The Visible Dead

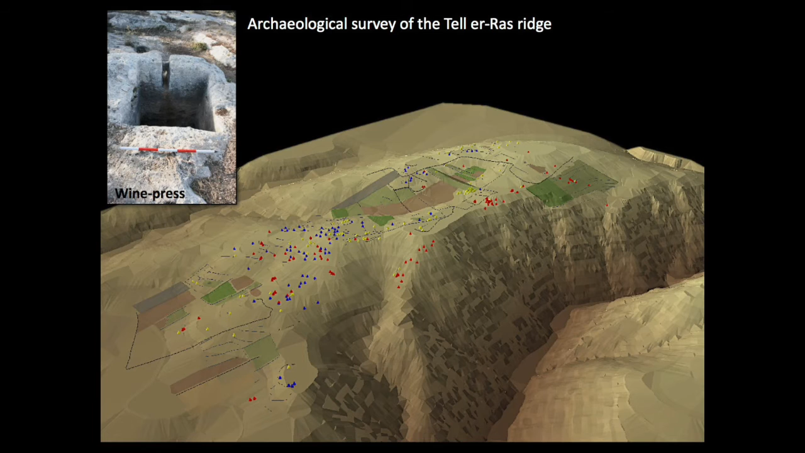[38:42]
We even looked at the modern landscape to see how it affected the preservation of dolmens. And if you see those yellow triangles, each of those indicates a classical period winepress. That's the subject of a whole novel lecture for some other time. We recorded 106 dolmens along the ridge.